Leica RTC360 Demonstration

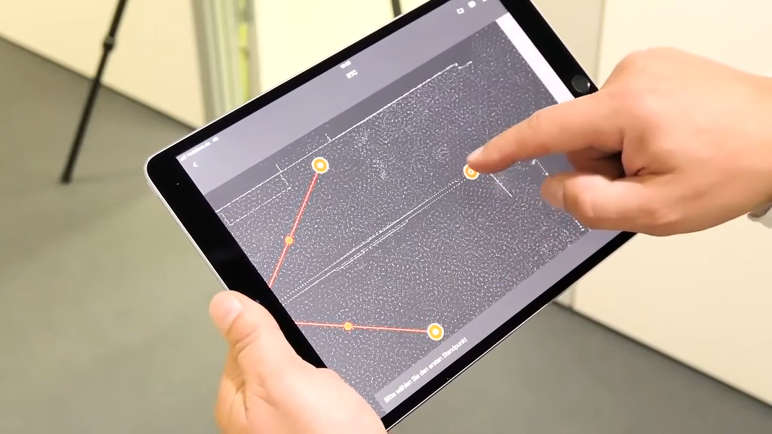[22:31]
Das heißt, wir gehen auf Verknüpfen, wählen den vierten Standpunkt aus, den dritten, gehen auf Verknüpfen. Sie kennen das schon.
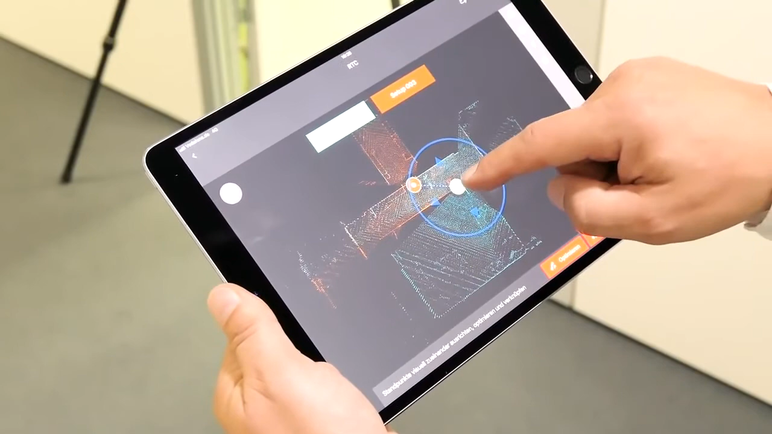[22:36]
Hier möchte ich jetzt nur noch mal zeigen, dass man den Scan wirklich verschieben kann,
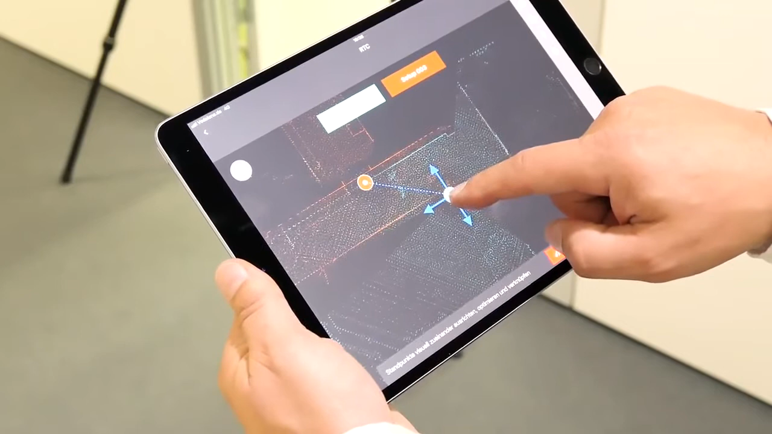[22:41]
aber durch die Vis-Genauigkeit kam der schon an die richtige Stelle herein.
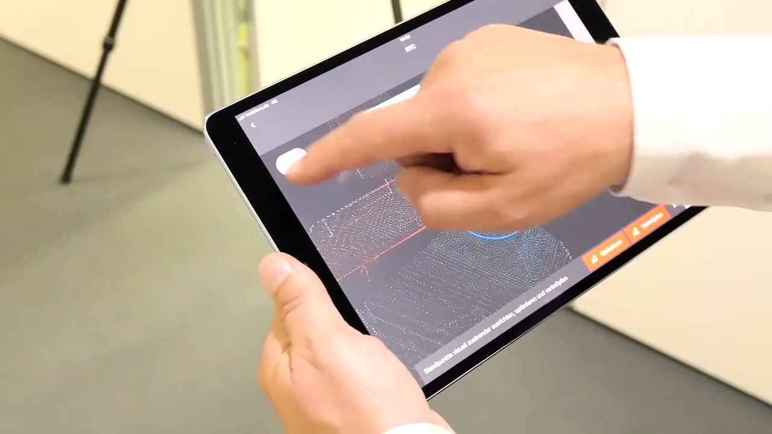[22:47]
Man kann sich das auch in der Seitenansicht anschauen, dass die Höhe dann auch richtig ist.